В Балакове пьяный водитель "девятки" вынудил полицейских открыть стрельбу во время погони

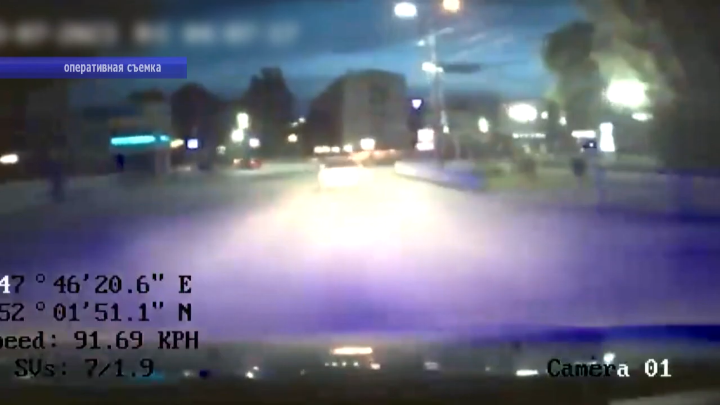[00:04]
В ночное время в Балаково при патрулировании улицы Менделеева внимание полицейских привлек автомобиль ВАЗ-2114, совершавший опасные маневры на проезжей части. Сотрудниками ДПС была предпринята попытка остановки транспортного средства. Однако управлявший им гражданин не подчинился законным требованиям полицейских.